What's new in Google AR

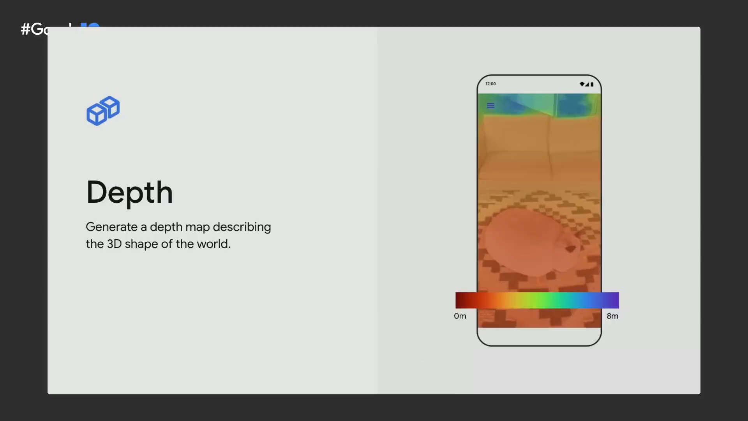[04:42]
Another key part of immersion we've been improving is depth. Depth enables AR experiences to have more interactions with the real world.
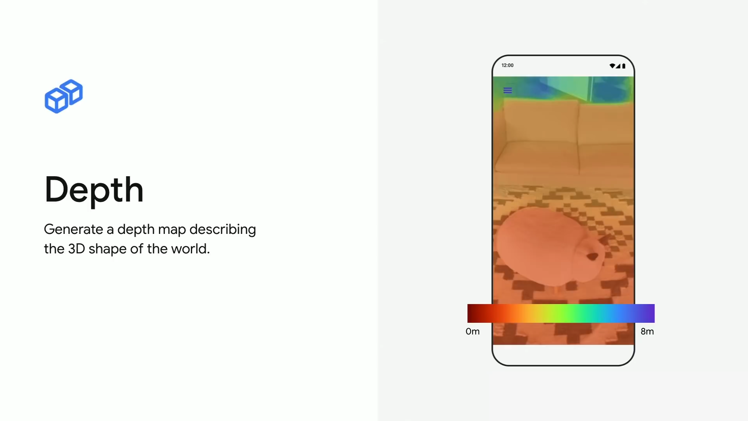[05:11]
or 26 feet, about the size of a big room. Here you can see a video representation of the depth map, where the color changes from red to blue based on how far away that pixel is. One thing this enables is occlusion, where virtual objects appear behind real ones.
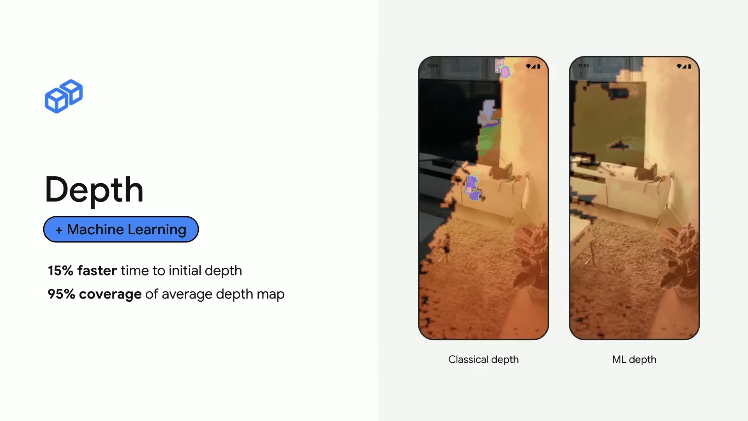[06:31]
as you can see on the empty white wall and on the black TV. These are places that classical depth would struggle with due to a lack of visual features.
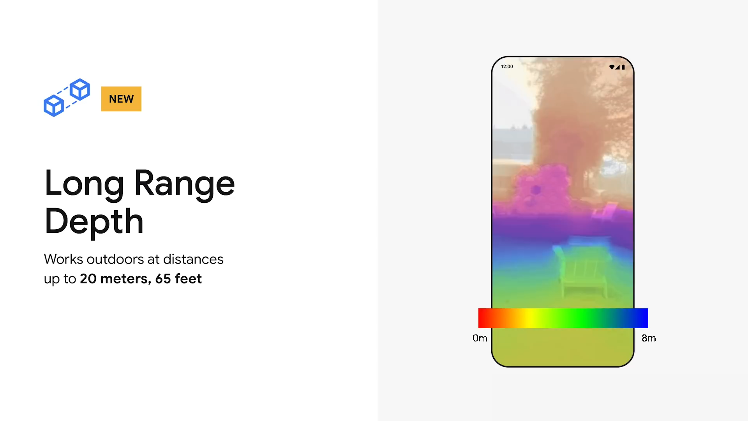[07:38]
With long-range depth, depth can be detected up to a range of 20 meters, or 65 feet. Here, you can see long-range depth map, near one of the Android statues on the Google campus.